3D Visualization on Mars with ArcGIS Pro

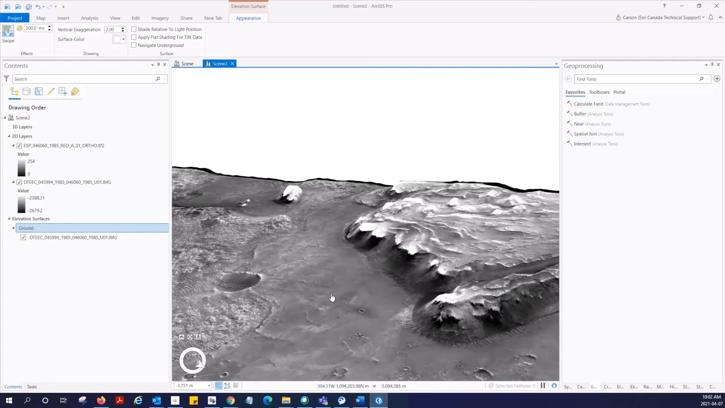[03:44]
more to get a better sense of the terrain that Perseverance will be exploring.
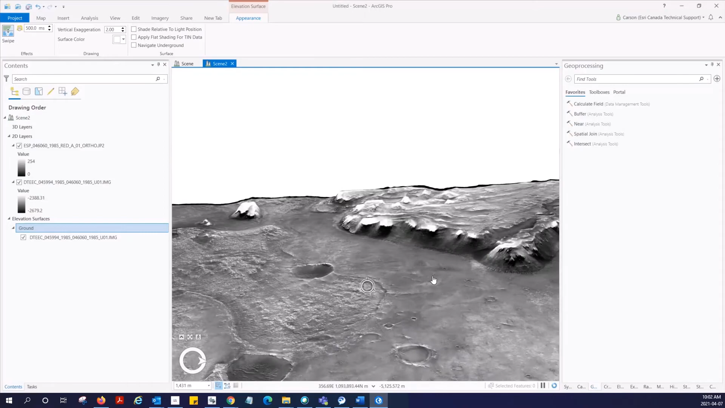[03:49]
All we're missing now is the actual landing site of the rover. The landing site has been named the Octavia E.
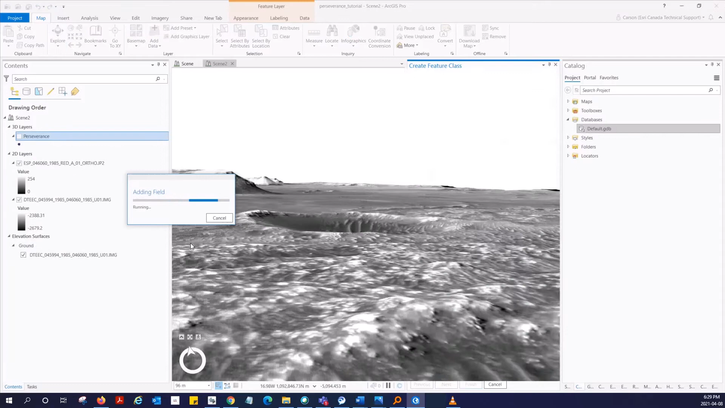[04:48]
Ensure the new feature is selected in the table of contents.
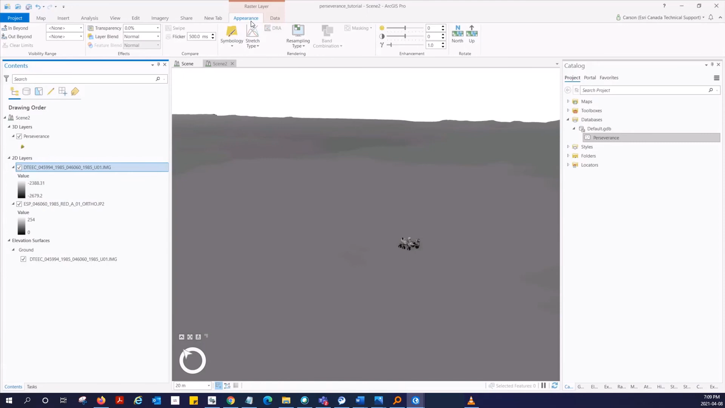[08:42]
Then, in the raster layer appearance tab, we're going to increase the transparency to 70%. Then, to give the whole scene more of a Mars color, we're going to apply an orange color scheme to the DEM.
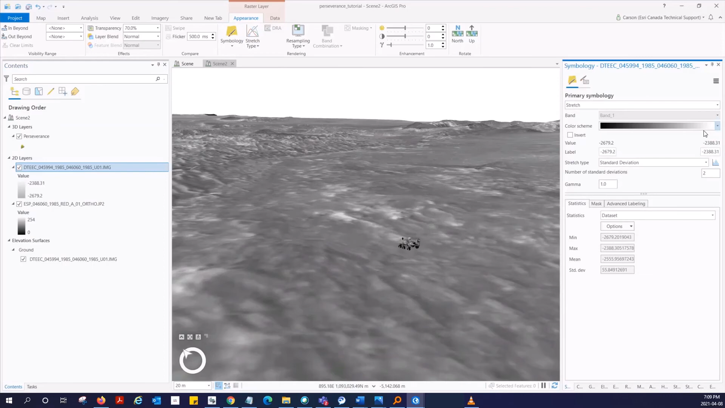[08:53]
When we zoom out, you can see the whole scene feels a little bit more like Mars,
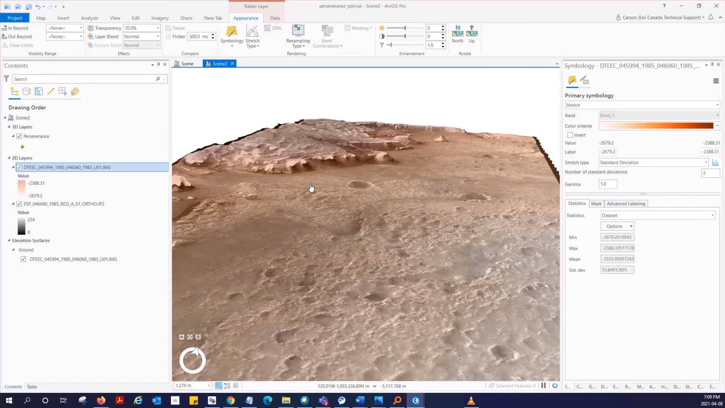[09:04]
with the added bonus that the areas of darker color are higher elevation. This helps us to understand the scene a little bit better,